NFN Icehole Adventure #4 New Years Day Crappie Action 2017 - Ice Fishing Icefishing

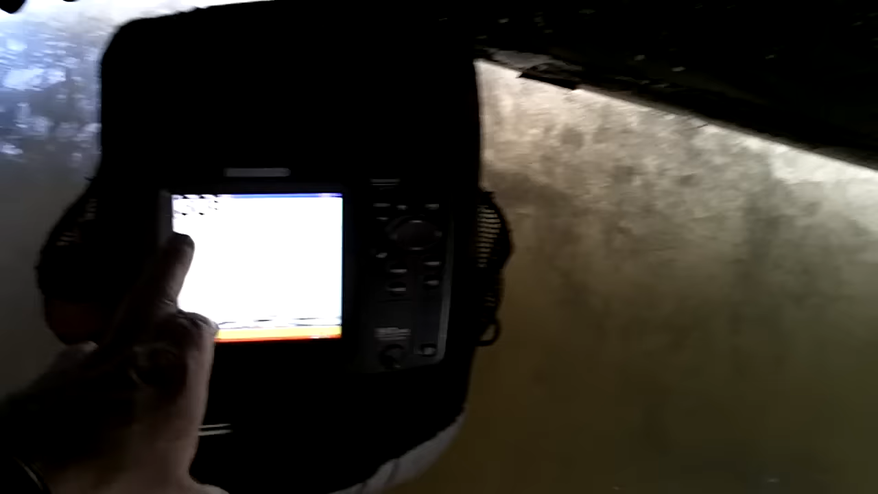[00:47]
I'm in the hole right now. It comes up on the side of me.
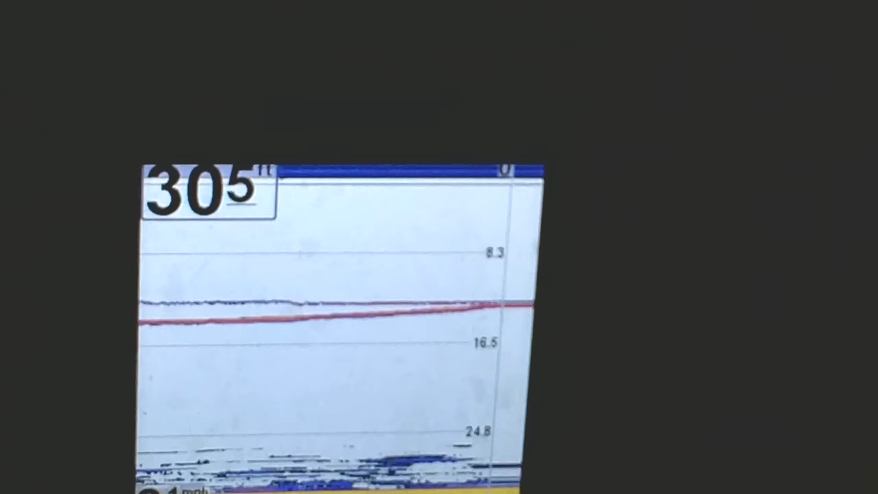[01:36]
Actually, it's coming in. I'm going to watch my rod.
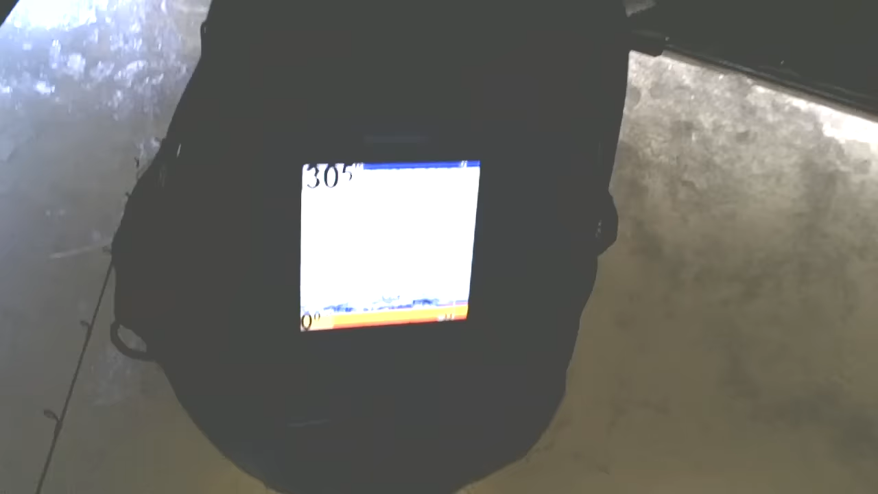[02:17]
There is a whole bunch of minnows or plankton
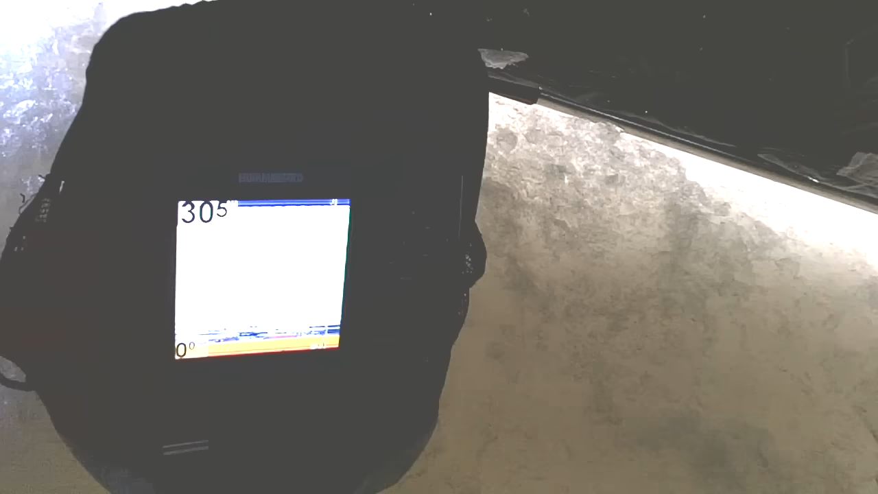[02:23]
life or something down by bottom. I'm not sure what that is, but it's too small to be a fish.
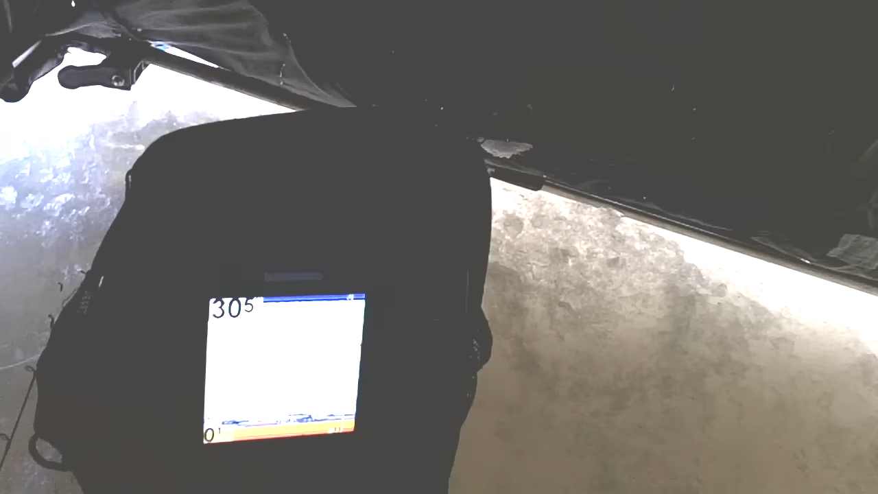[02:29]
Oh, there comes a suspended fish.
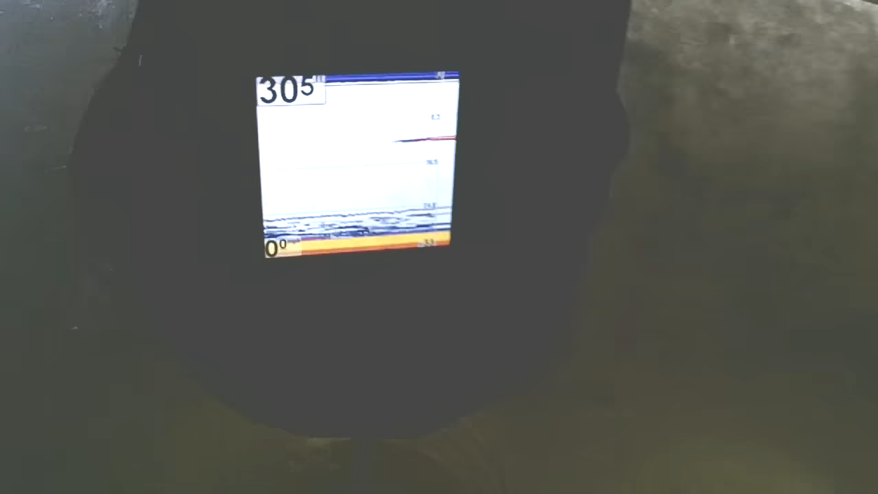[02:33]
Suspended fish up high. I'm going to try to raise up for them.
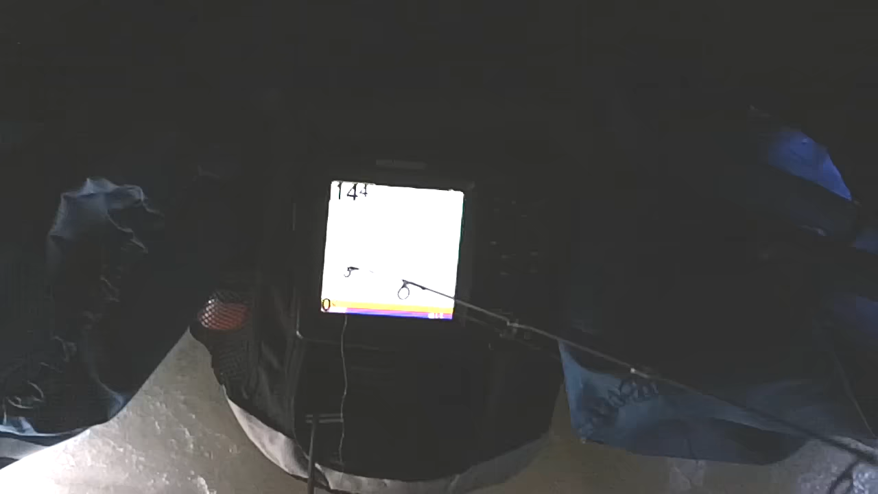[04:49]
And I just jacked one and marked a couple others.
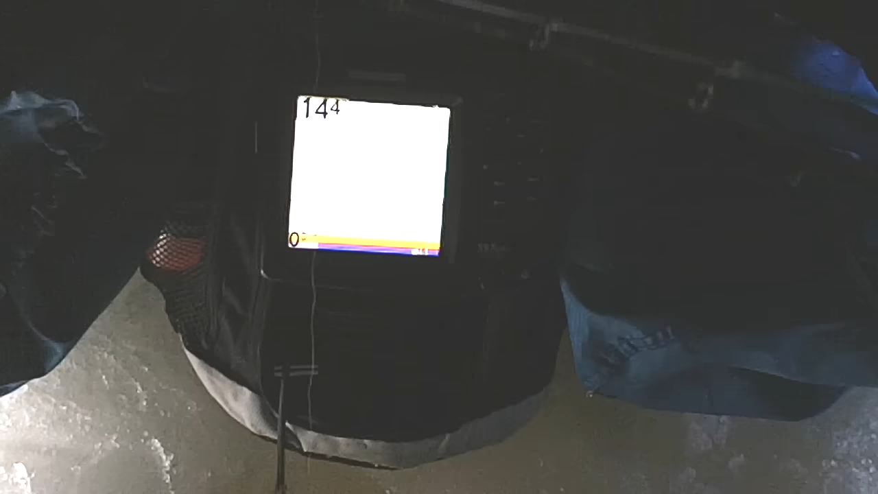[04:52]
So I might come here tomorrow to this spot. So far I like this spot though.
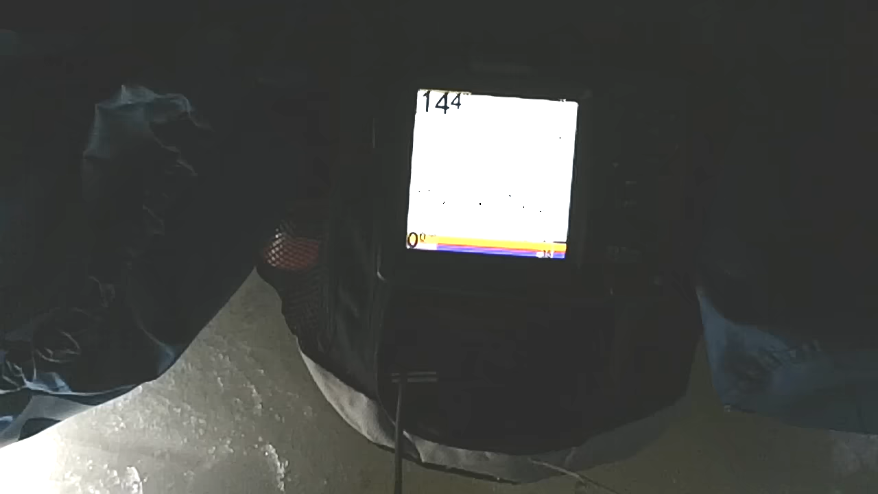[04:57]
It's only 14 feet deep.
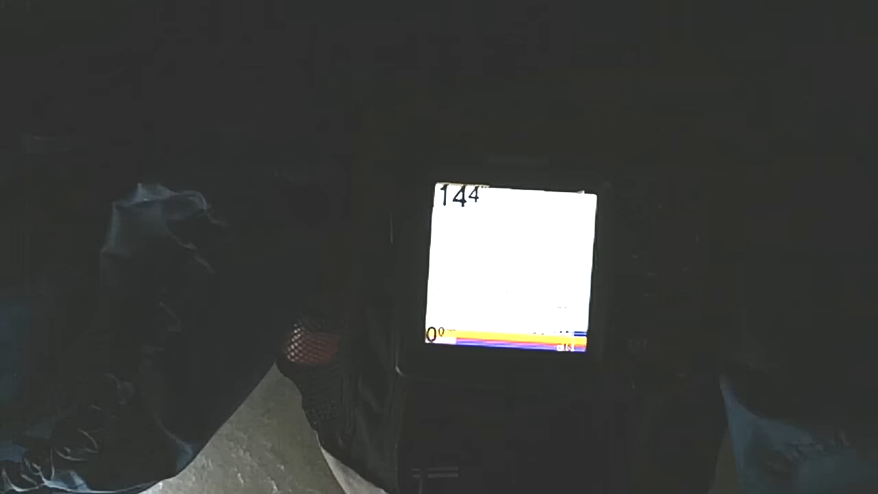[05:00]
But. There's fish around. Okay. I got one marking right now.
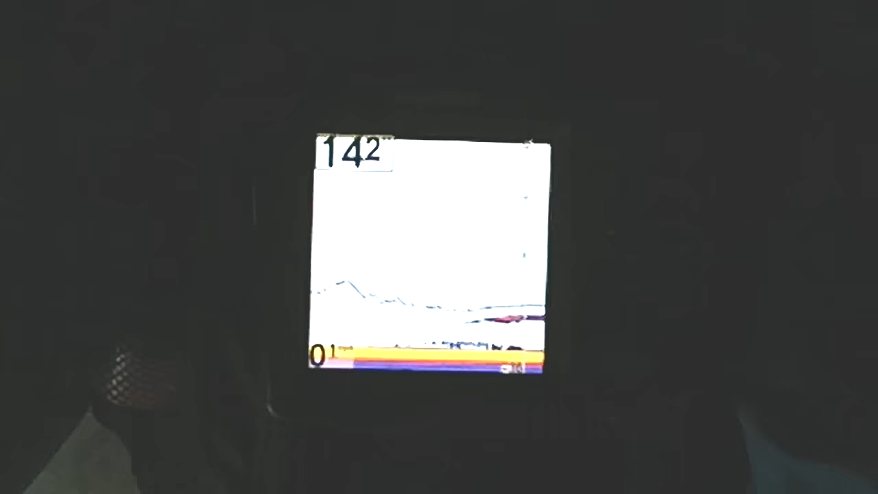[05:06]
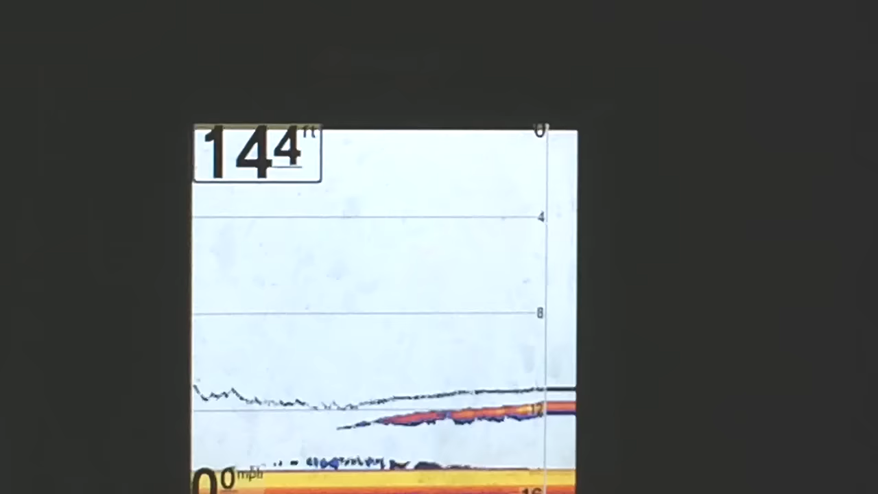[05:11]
On screen: depth 14.4 ft
Okay. He's coming in.
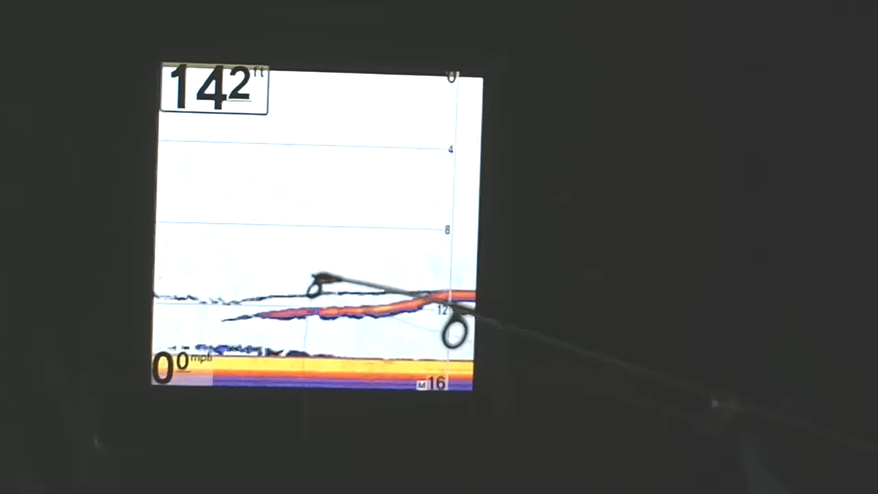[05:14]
He's coming in. Okay. I lost weight on my jig so I think he grabbed it. There we go. Fish off.